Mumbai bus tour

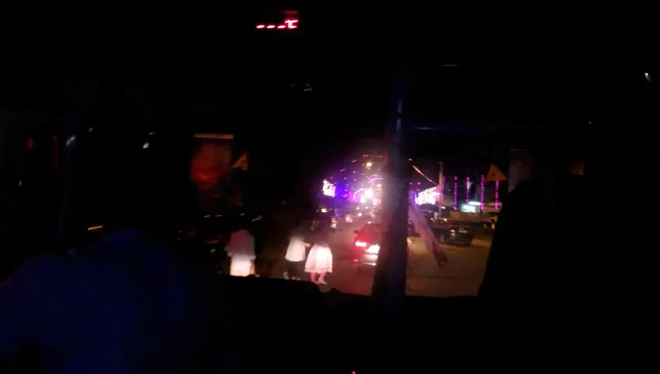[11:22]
Well, guys, we're still on the love bus. Some lights going across the road.